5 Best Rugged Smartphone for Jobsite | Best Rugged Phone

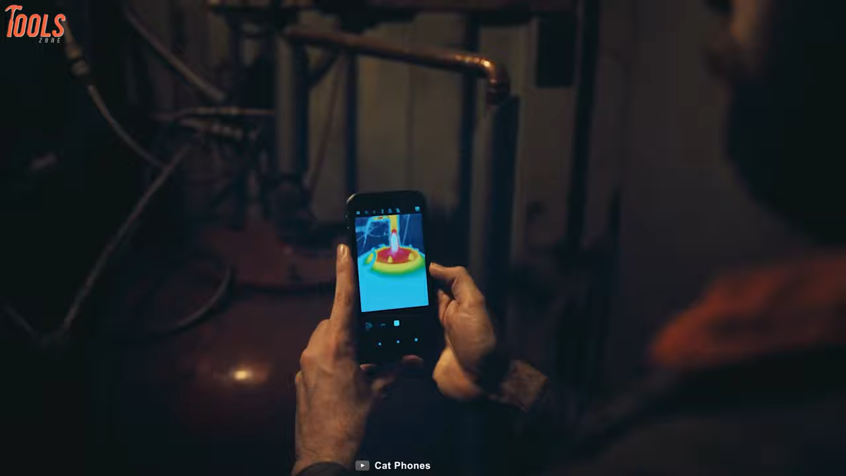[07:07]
Since it is an IP68 and IP69 tested device, it can survive extreme rain and dust so you can use it both indoors and outdoors.